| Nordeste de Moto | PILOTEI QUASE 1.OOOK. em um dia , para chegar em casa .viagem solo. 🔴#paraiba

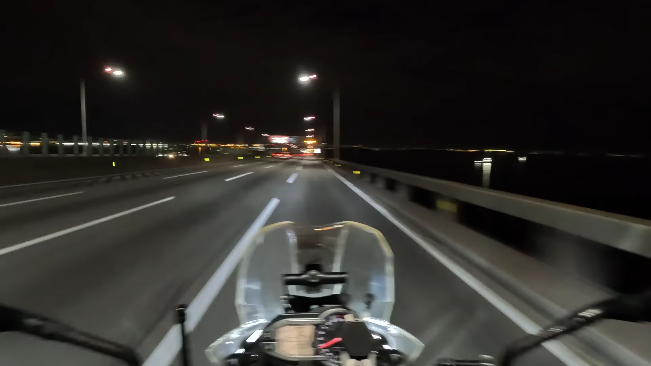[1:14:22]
Não se empolga não, meu irmão. Fica tranquilo aqui, cara. Ó, tudo câmera aqui, pessoal, tá vendo? Cheio de câmera aqui, ó. A minha direita, vai lá. Aqui é muito bacana tu chegar aqui à tardinha, igual o ano passado. Aqui mesmo, peguei o pôr do sol lá, ó. Lindo demais. E o avião aqui, ó.
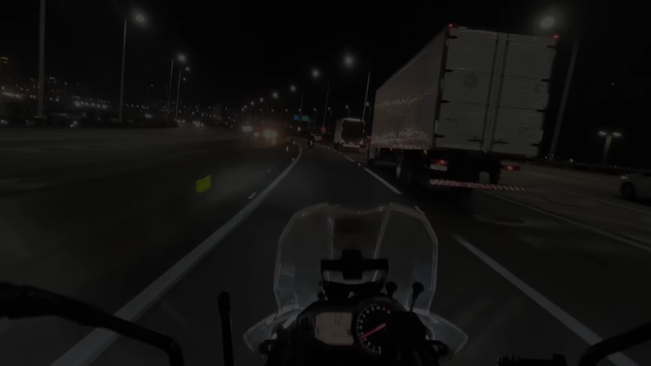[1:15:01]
E aí, meu camarada? Um salve aí pra você aí, ó. Muito grato você tá acompanhando aqui esse vídeo aqui, hein. Saindo aqui da ponte Rio Niterói, acessando a Avenida Brasil, galera. Aqui você tem que chamar bonito, hein? Não mocega não, meu irmão. Região Serrana, São Paulo, Rio Santos.
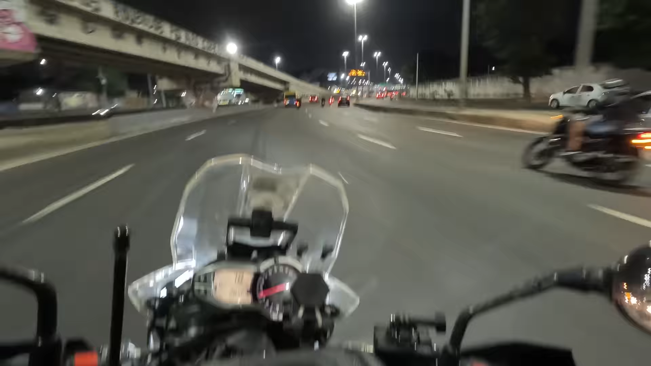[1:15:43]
Daqui a minha casa, rapaziada, são meia hora, tá? Barra Madureira, Campo Grande. Olha o cachorro louco lá como é que vai.
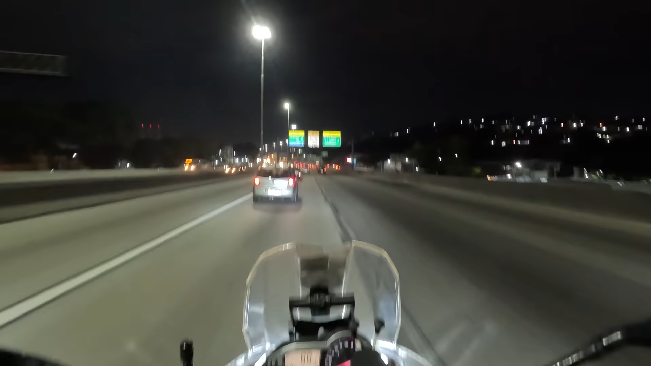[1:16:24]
Lá na frente, tá? Saída aqui, ó, BR-116, Dutra, Rio São Paulo.
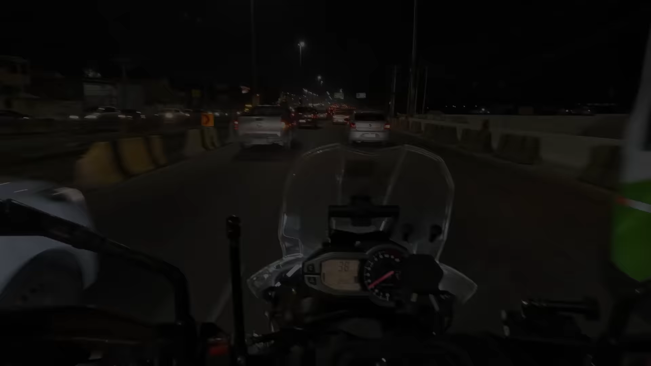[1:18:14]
Angra do Reis. Pessoal, passando aqui em Guadalupe. Guadalupe, à minha esquerda tá o shopping aqui de Guadalupe.
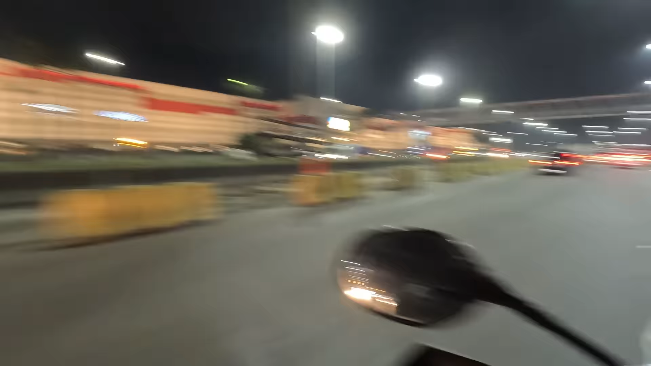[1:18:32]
Tudo isso aqui é obra, tá, pessoal? Aí, ó. Só que não sai nem do canto, pessoal. Essa obra aí, ó. E vamos costurando aqui no corredor, tá, galera?
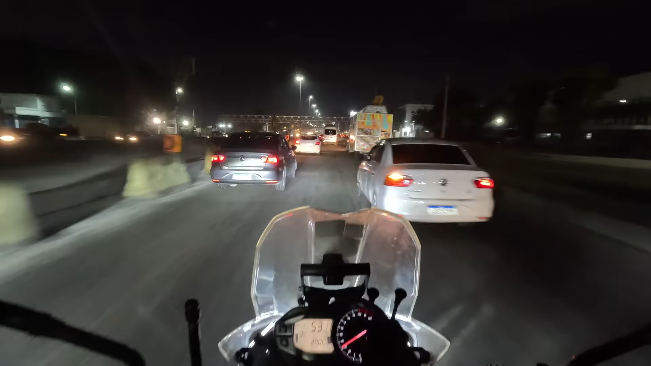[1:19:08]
Carro da batata. Tá carregado, hein? Sabadão. Olha lá.
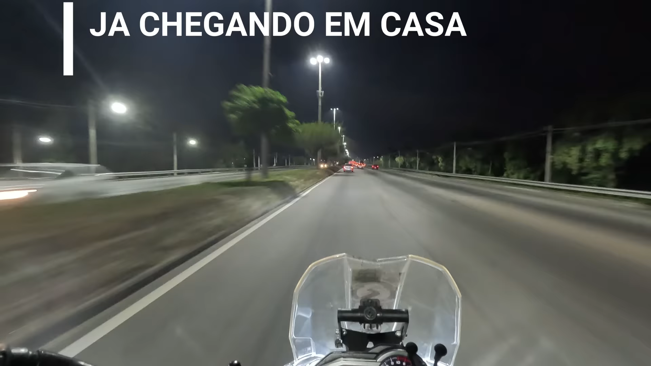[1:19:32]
Então, galera, eu vou... Rapaziada, eu vou dar uma paradinha. Daqui a uns 5 km tem um posto ali. Tem um Shell. Eu vou abastecer lá minha moto, já para deixar ela abastecida. Olha como tá, quase na reserva já. Então, e vou tirar a câmera, tá, pessoal?